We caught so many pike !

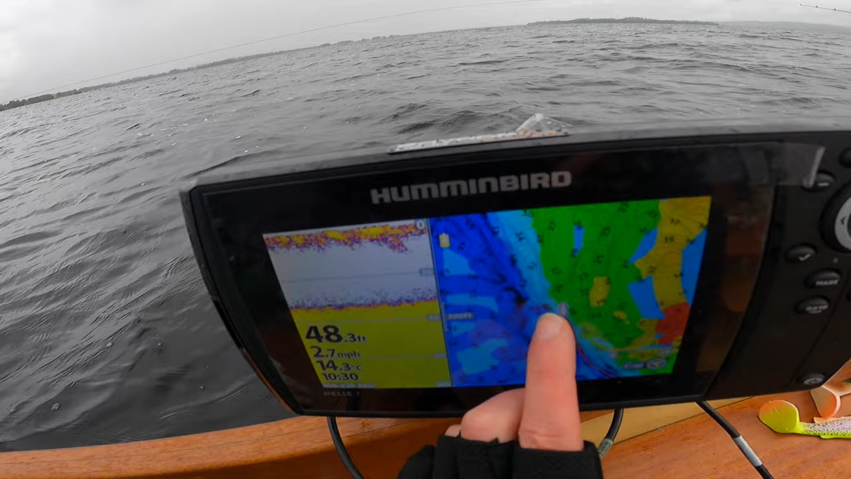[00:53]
On screen: water 14.3°C, speed 2.7 mph
I'm on the inside of it now, I'm going to go outside a small bit. I'm in 45 foot water. I'm finding at the minute the pike are just sitting on the outside of the drop off and they're hammering your lure as it's coming past. They're moving up then every now and again, so you have to keep moving. So we'll try this for the first few, an hour or two, and then we'll see if we can get a fish to show you. Okay guys, we're into the first fish.
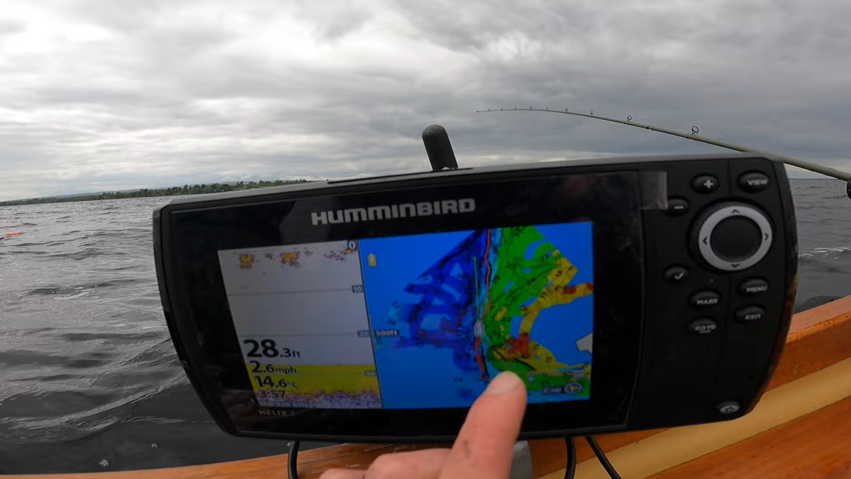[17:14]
On screen: depth 28.3 ft, water 14.6°C, speed 2.6 mph
Okay, I got a break in the weather, so I came back out to the drop off because I really think this is going to produce a big fish soon.
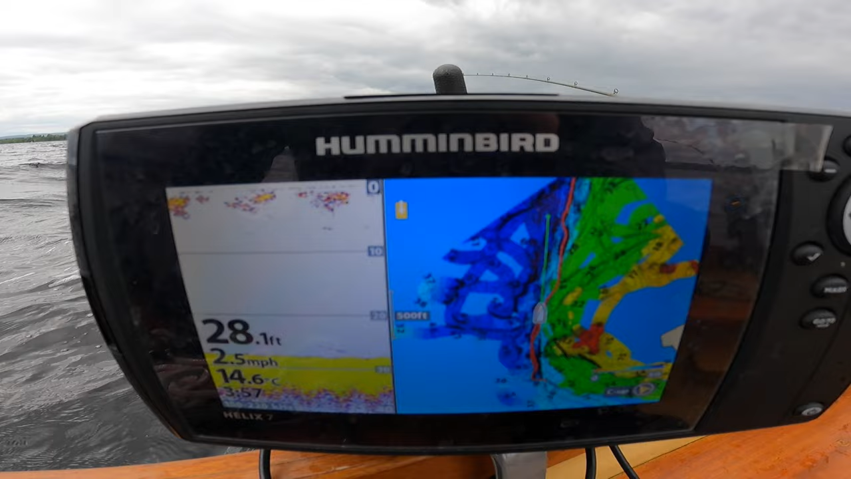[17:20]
On screen: depth 28.1 ft, water 14.6°C, speed 2.5 mph
So hopefully in the next few clips I get a fish, but it's worth a chance while the weather is behaving.
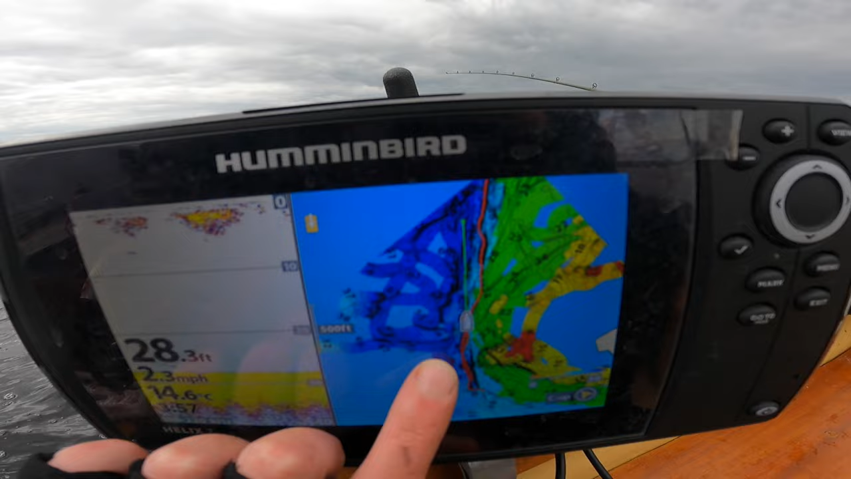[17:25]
On screen: depth 28.3 ft, water 14.6°C, speed 2.3 mph
We'll give it a go. Fish on guys. It just came out to the deep water and bang.